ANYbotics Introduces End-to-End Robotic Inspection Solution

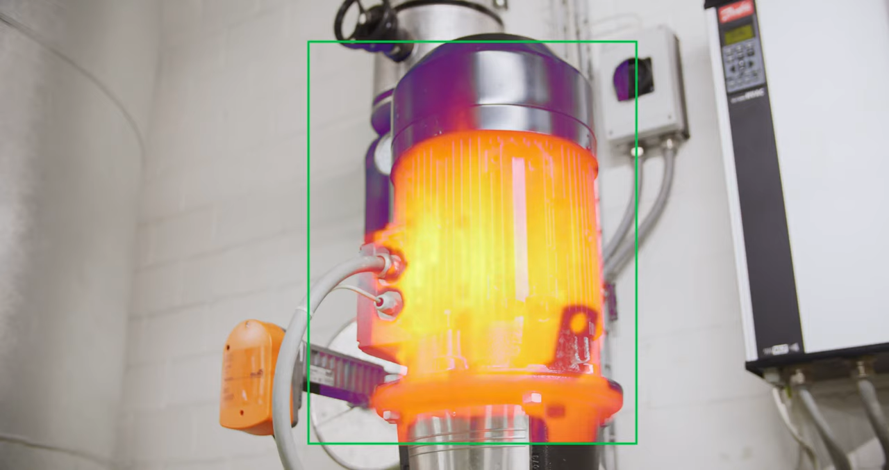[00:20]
With a customizable payload, your AniMall collects and reports thermal,